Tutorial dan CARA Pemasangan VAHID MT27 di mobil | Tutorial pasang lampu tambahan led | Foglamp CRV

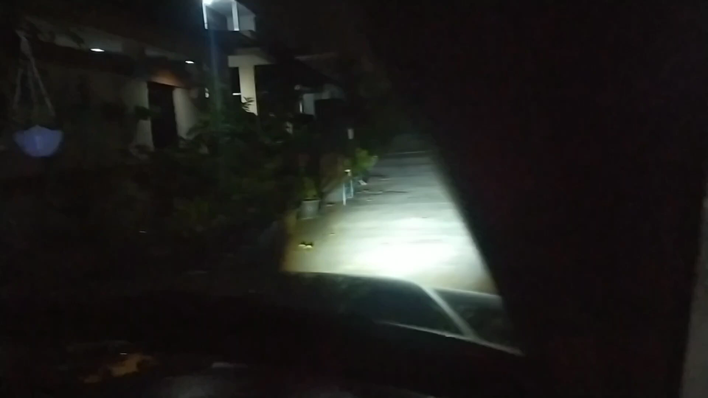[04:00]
jadi untuk lampu ini belum kita setel lagi sehingga lampunya memang untuk warna kuning dia agak menyilaukan jadi nanti akan kita setel lagi tapi kita akan pengetesan kurang lebih cahaya lampu seperti ini guys nah untuk poklem aja kalau dilihat udah cukup terang nih guys udah sangat-sangat membantu kita lah guys